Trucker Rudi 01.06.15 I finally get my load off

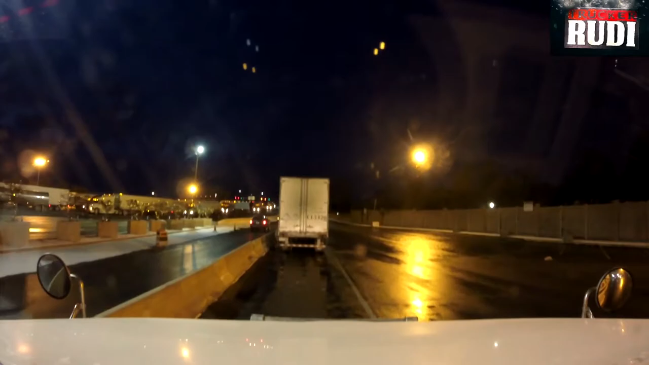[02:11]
I am just leaving the duty free here, and
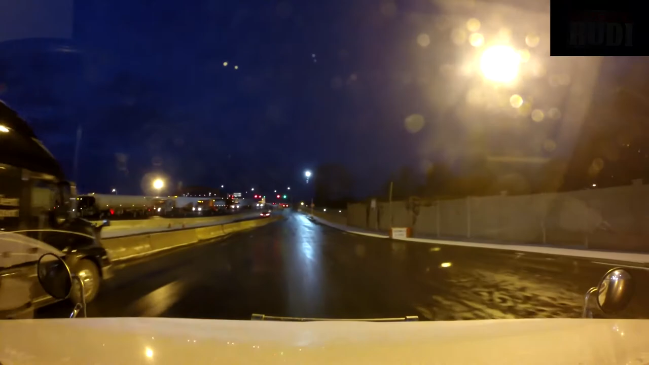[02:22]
well, I don't know what this side of the border is called, but the other side is Fort Erie, Ontario.
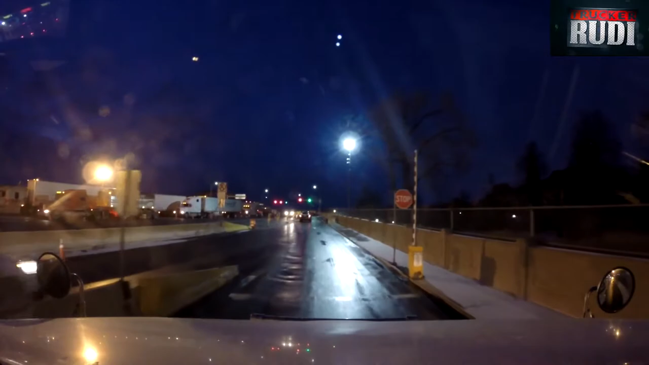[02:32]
I keep forgetting what this side is called, but I just stopped here in the duty free because I wanted to clean my lights.
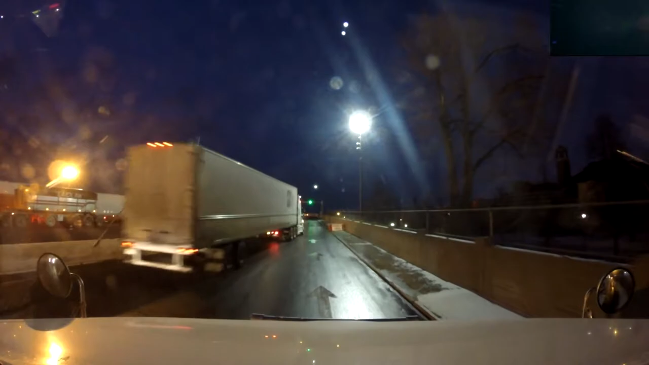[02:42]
I can't really see anything in the lights there, so I figured I go ahead and clean the lights. That way once I get across the border, I can drive, you know, and I can see stuff, you know. And we are just getting on the bridge here. We'll be in Ontario right away. Yeah, the other side is called Buffalo. There we go. Just remember, the other side is called Buffalo. But I was going to tell you guys the story
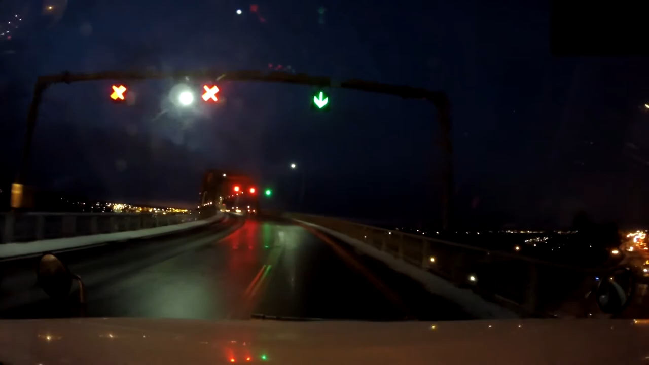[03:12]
about yesterday evening. When I was sitting in my truck, I had my curtains closed and all that stuff.